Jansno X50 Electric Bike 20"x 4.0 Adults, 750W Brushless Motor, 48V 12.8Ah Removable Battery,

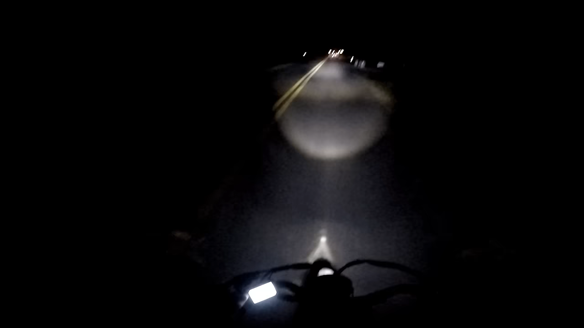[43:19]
I'm gonna want to dim that. I bet you it's so bright you can't see it. But I do have my little body camera too, so hopefully you can see it with one of these, one or the other.